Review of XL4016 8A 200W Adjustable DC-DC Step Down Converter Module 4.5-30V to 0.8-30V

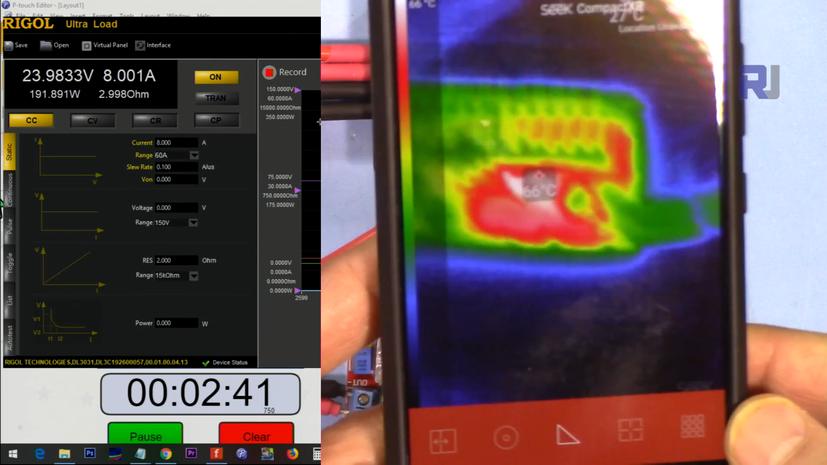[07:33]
it shows 73 degrees at this spot back here the regulator
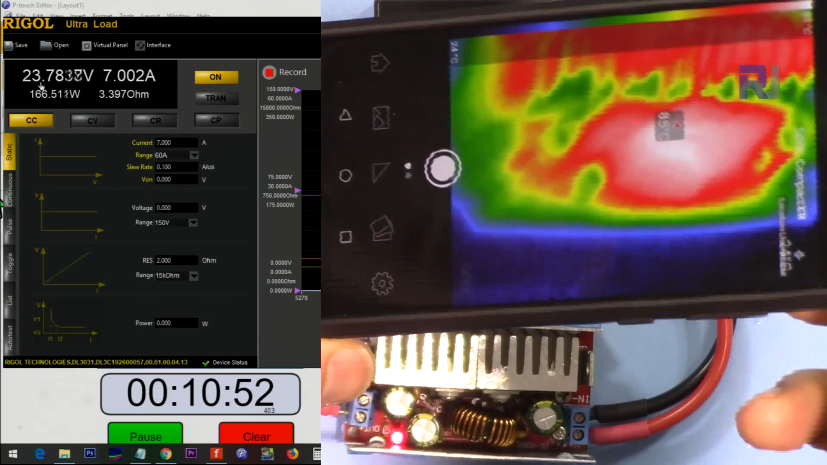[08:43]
have dropped already and as you can see here it shows 97 degrees
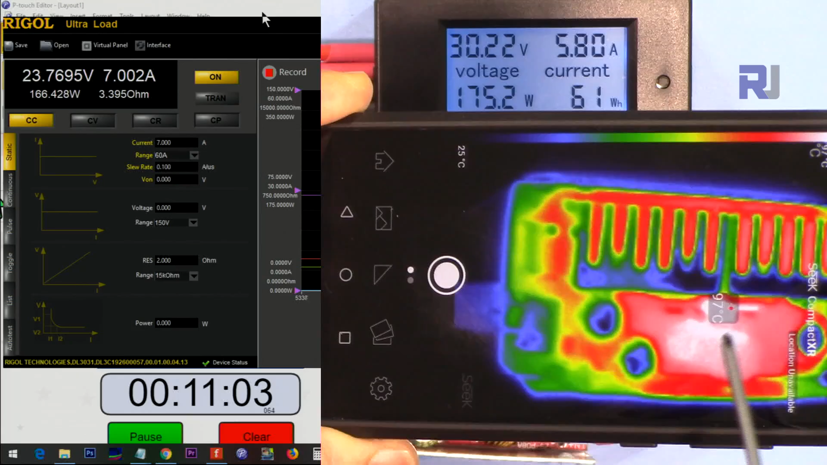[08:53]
at this spot very hot the voltage has dropped 0.3 volts
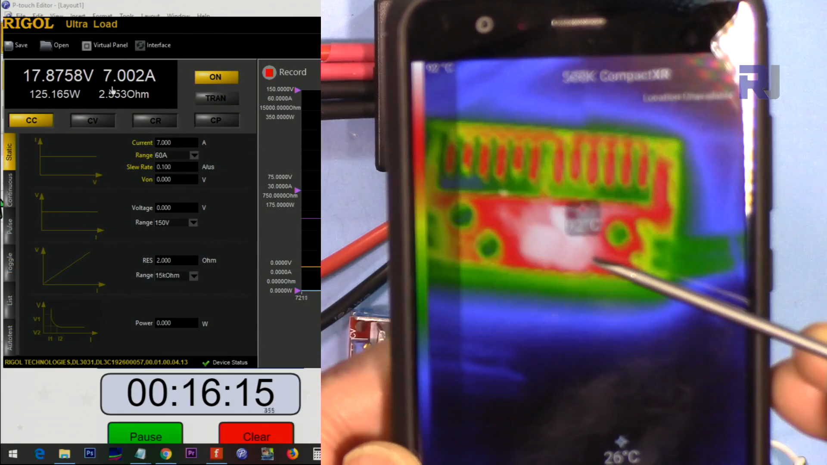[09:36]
as you can see the temperature is 92 degrees at this spot so the voltage dropped failed